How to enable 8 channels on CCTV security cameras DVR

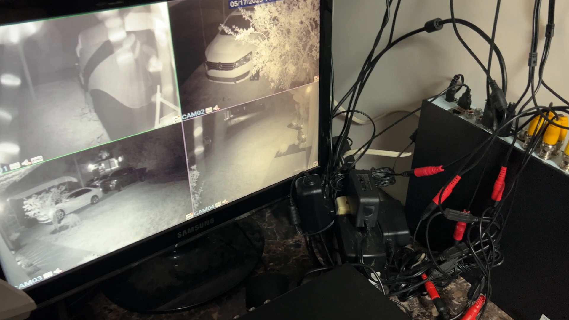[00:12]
After struggling with this for quite some time, it turned out to be a fairly simple setting. We're going to right-click and select main menu, enter username and password if necessary,
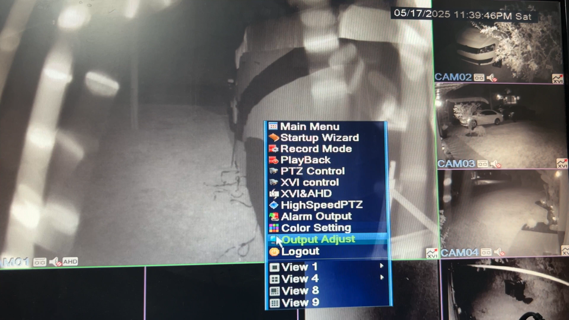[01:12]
This is the view eight layout and view nine is more of a grid, which I like a lot more. There you have it.
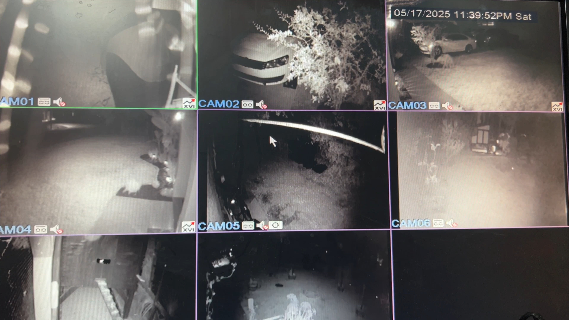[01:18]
We now have all eight channels enabled on the DVR. I hope the video was helpful for you. And if so, please give it a like. Thanks. Have a nice day.